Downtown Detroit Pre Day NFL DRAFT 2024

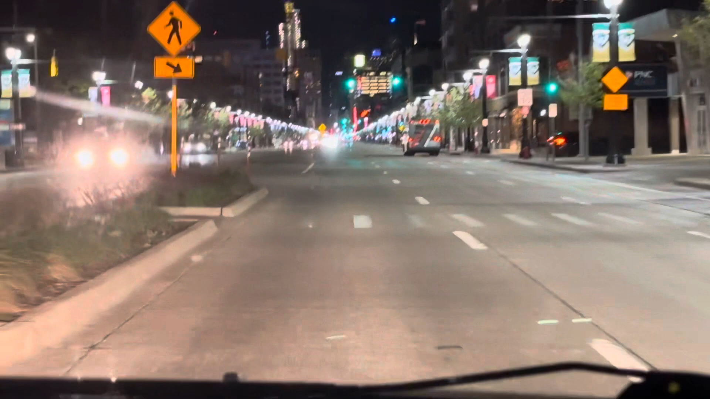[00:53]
And they have like the thing of a football. It's supposed to be pretty cool. All right, so let's see. And it's a full moon tonight, so everybody's acting all cray cray. But there's still people out. Tip for parking, you're going to have to park by Wayne State and walk it down. They have shuttle buses, and you also can go to Mexican Town,
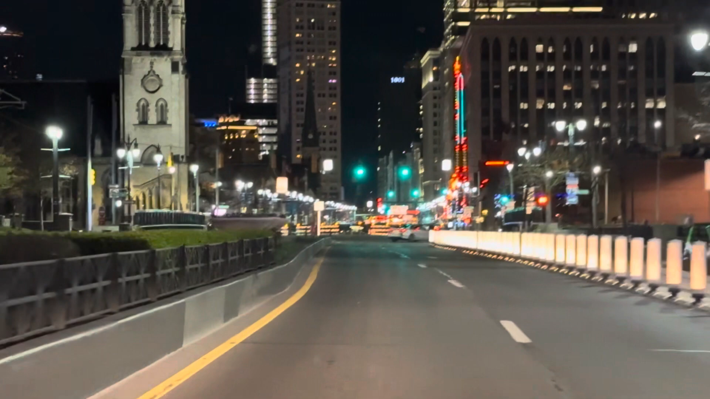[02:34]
Okay, this is where we start closing down. Okay. Kick it in. So, we're going to see if we can find it. Yeah, it's all closed up. All right, let's try. We'll try another way. We've got a detour of traffic. No turn on red. Okay, that's good to know. All right, we're going to try to see if we can get down here. Why is nobody moving?
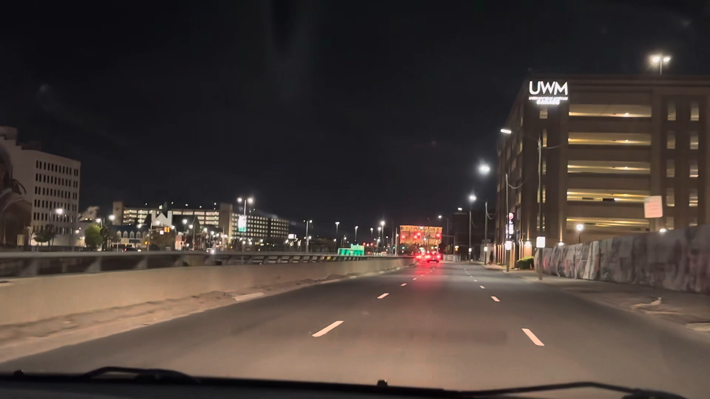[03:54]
I know they have a casino down here. Let's try that one. Oh, who's that? Christian, who's that over there?
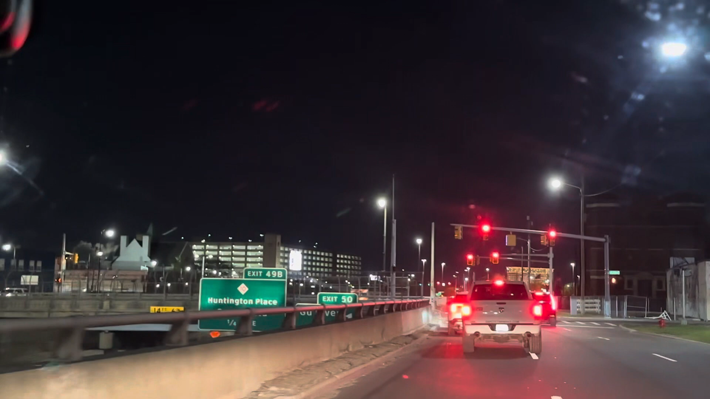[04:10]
Trying to see where some of the traffic is going, or maybe it's not Stevie Wonder. There's people walking it. I brought my jacket, but look at him. We got the porta potties all here. That's how packed it's gonna be.
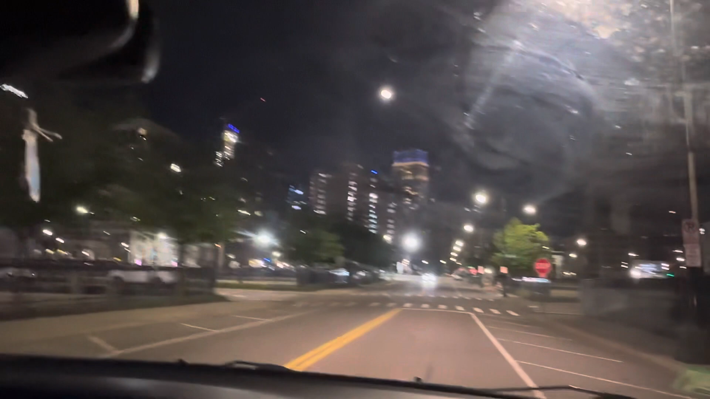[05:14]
The teen signs even have a little blue.
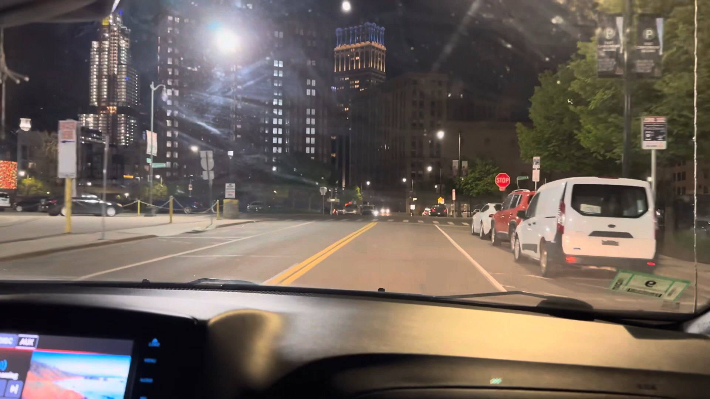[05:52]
Right. You think I should make a left? No. I see no. it. I see it still. No. Right, yeah.
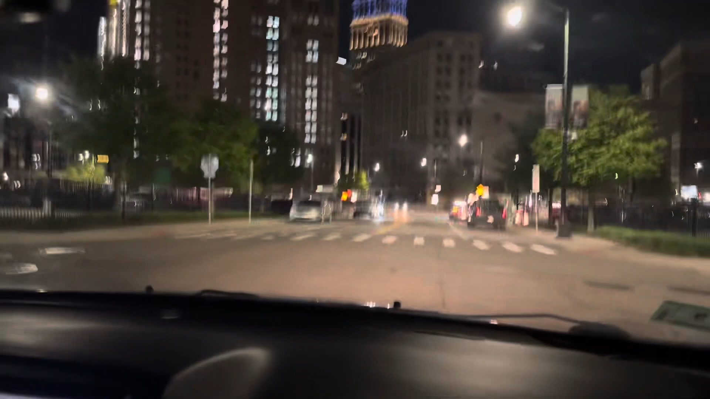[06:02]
I see it. Oh, he's making right. He's making right.
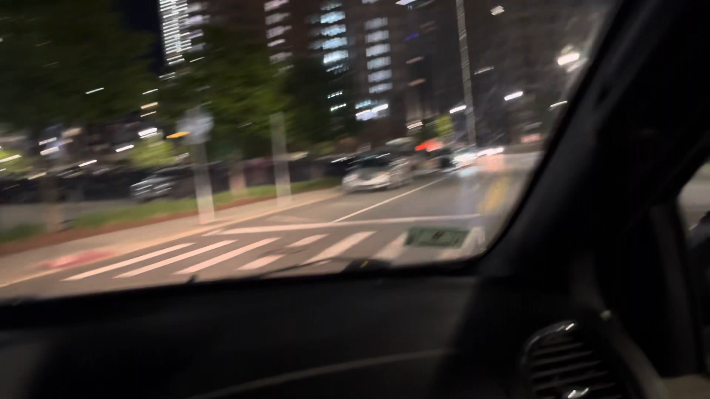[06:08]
I think. Wait, did yeah, he did. He made one. Okay.
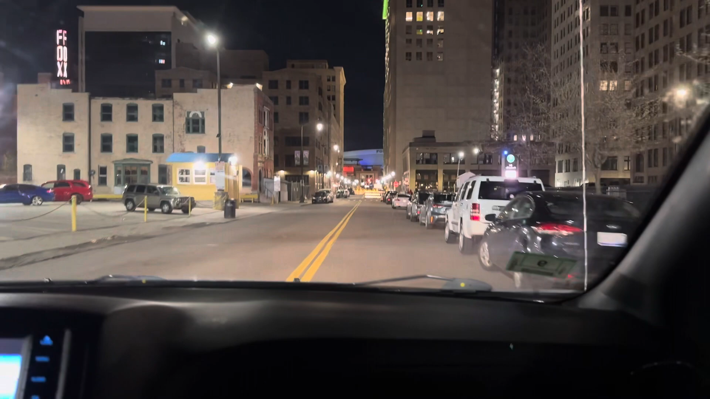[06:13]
So there's Ford Field right there. We could park. See, this is why we should have gotten our jacket. We could have parked right here. Oh, look. You see the blinking lights right there? Well, that's not where all the action is at Campus Martius.
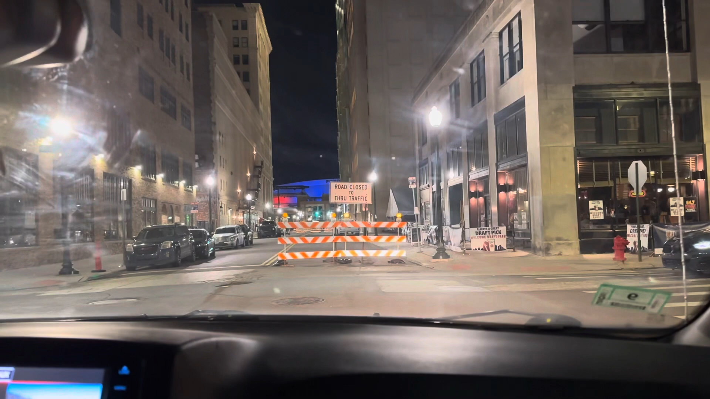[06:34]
Oh, what's he doing? Come on. Go and go. He can't go. You got he's the right. To... Go, breathe.
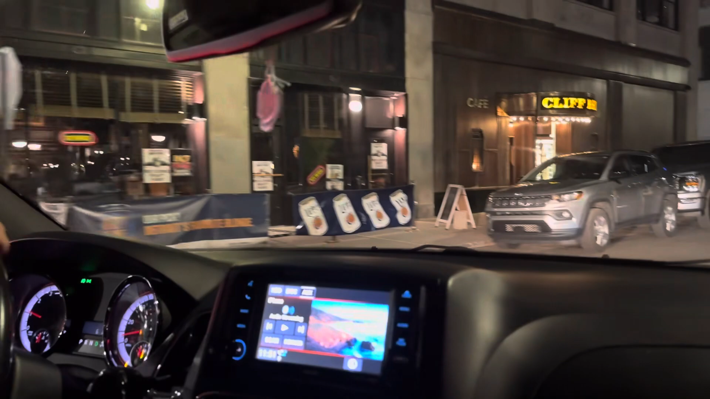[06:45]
Where do you think I should go? Straight? Oh, go straight. Yeah, there's Campus Martius right here.
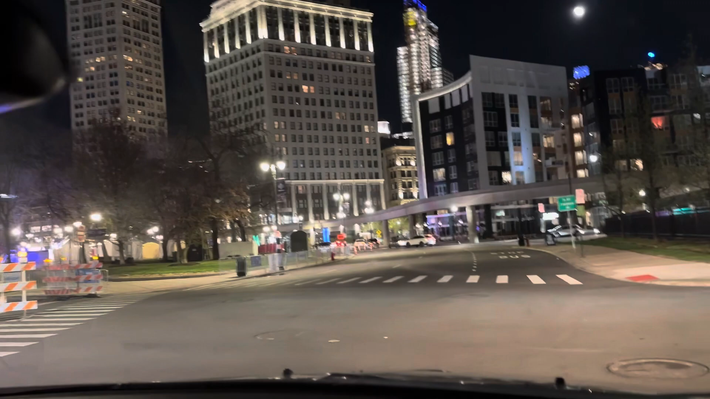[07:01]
Okay. Yeah, you're here.
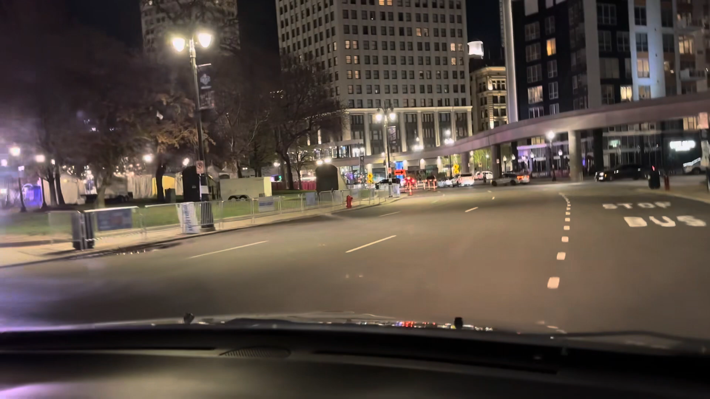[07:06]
Detroit sign right there. Yeah, that's where the okay.
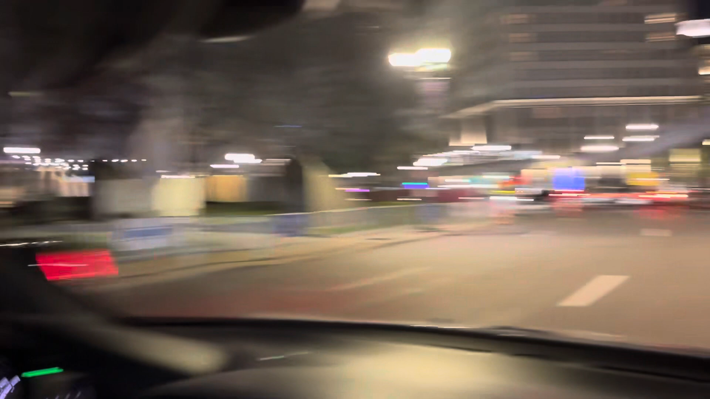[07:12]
Cadillac Square is where they got the tent, which is on the right side. Oh, they got it closed off here, see?
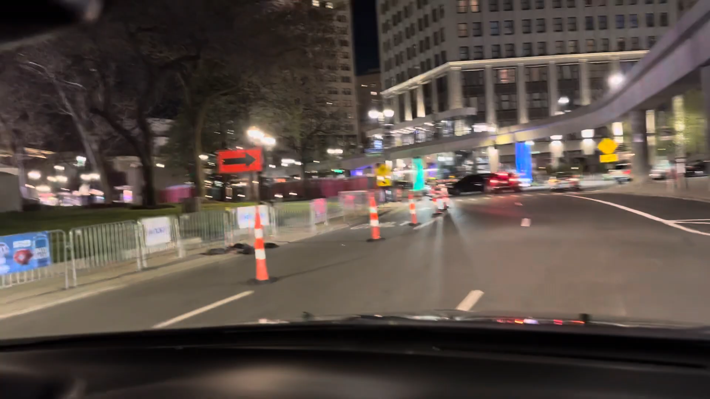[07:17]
Okay.
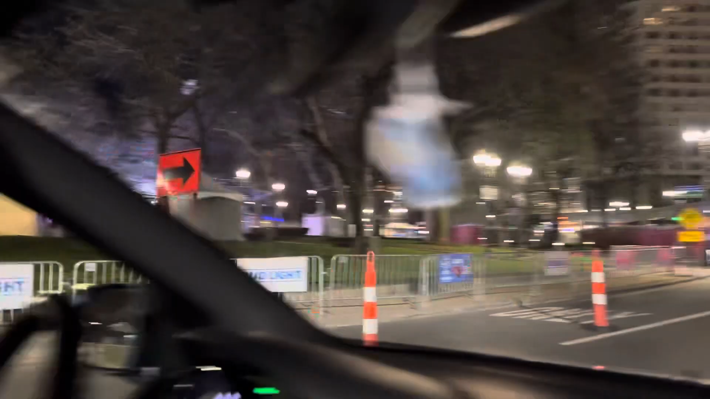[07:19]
That's where it's all at. We're all right there.
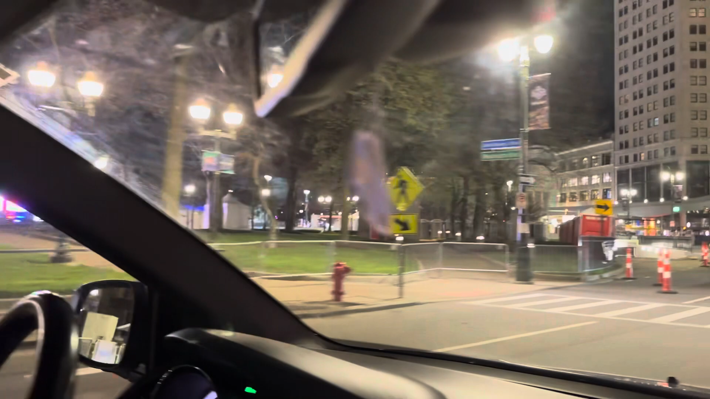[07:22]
Oh, yeah? Yeah, it's all closed off.
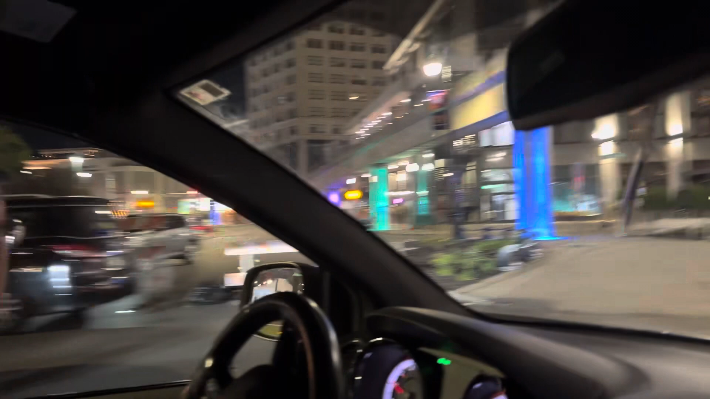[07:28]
Okay, so. Probably just park here and walk over there. Yeah, you could. You should park there.
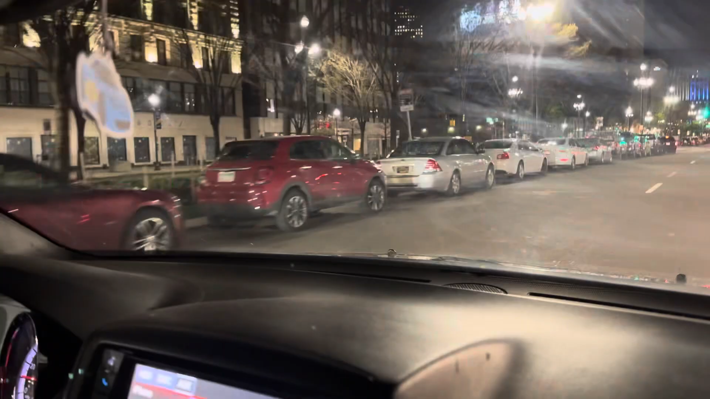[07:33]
Watch it, watch it, watch it. What am I watching? The guy was opening his door. Oh, okay. Oh, look at that. That's cool.
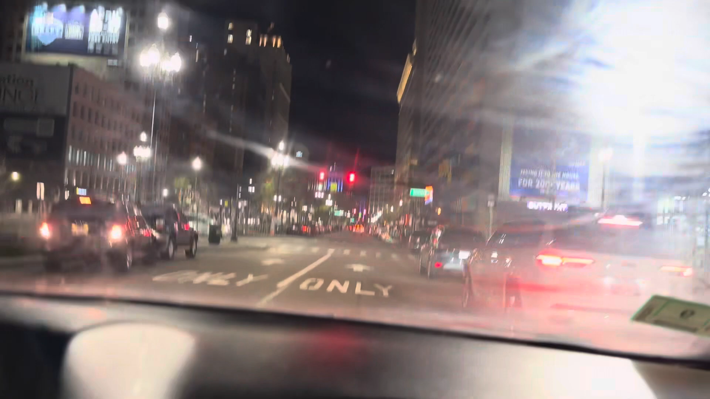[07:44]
Let me get your phone so I can take a picture of that. Here, give me your phone. You gotta clean your window. It's dirty.